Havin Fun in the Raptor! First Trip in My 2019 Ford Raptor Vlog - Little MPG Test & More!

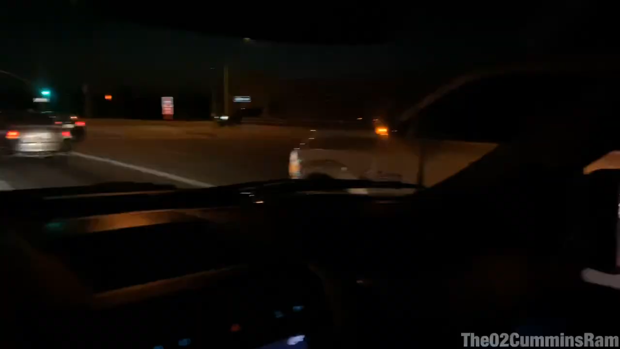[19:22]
it's funny we actually ended up next to each other on the way back there's my dad right there here are the cummins well we got the eco boost
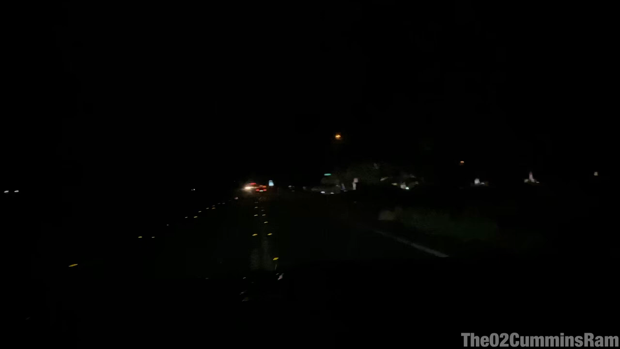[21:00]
season i'm having to go in and out of the center lane here because look at all this rain freaking everything's flooding i have this thing in slippery mode oh my gosh it handles it so well like this is so fun you know if you just want to clean the other side of your vehicle just uh